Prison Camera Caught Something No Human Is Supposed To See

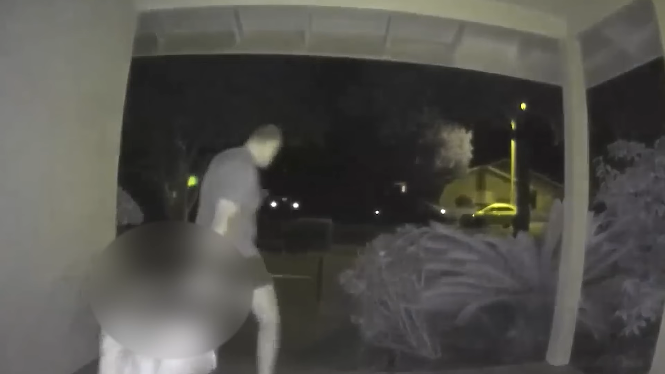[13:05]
and Davian Howard heard desperate screams and rushed to the scene.